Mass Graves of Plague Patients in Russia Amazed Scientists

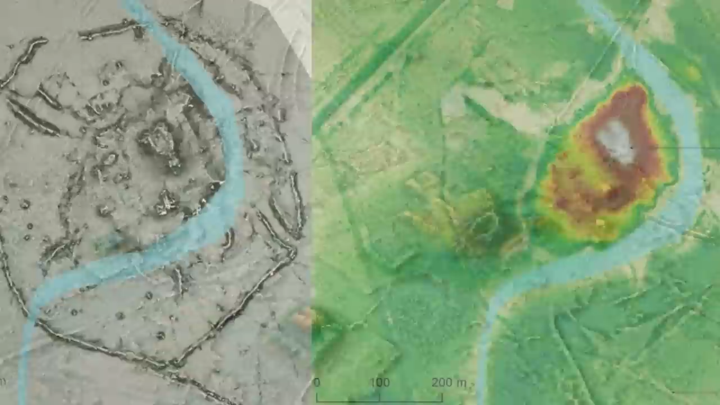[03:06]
unlike any previously discovered in the region, including seven-meter-high terraces covering an area equivalent to
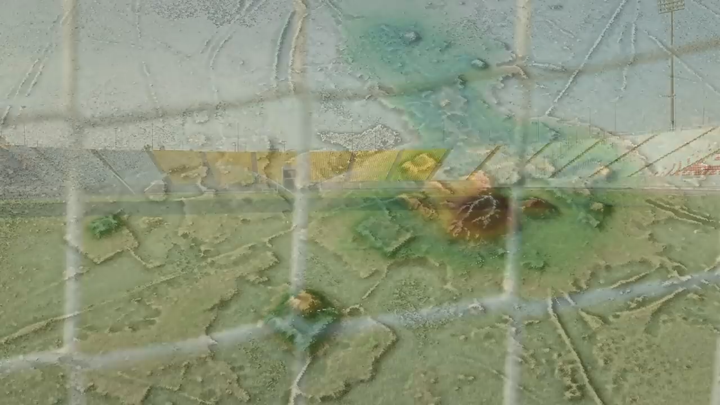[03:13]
30 football fields and 30-meter-high conical pyramids.
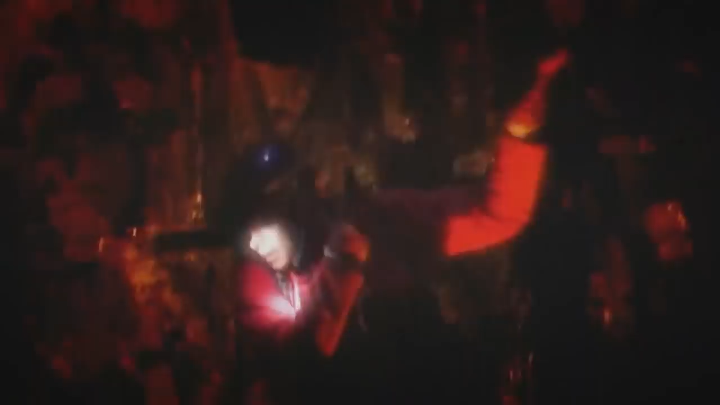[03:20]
An international team of researchers from the UK and Germany also uncovered an extensive network of reservoirs, dams, and checkpoints stretching for miles.
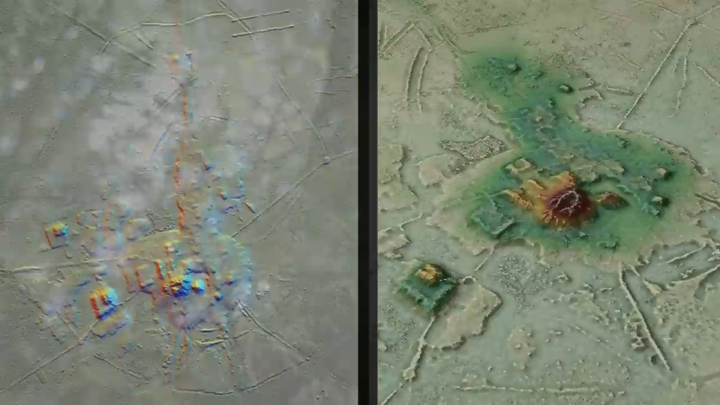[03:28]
The discovery challenges the notion of the Amazon as a historically untouched landscape,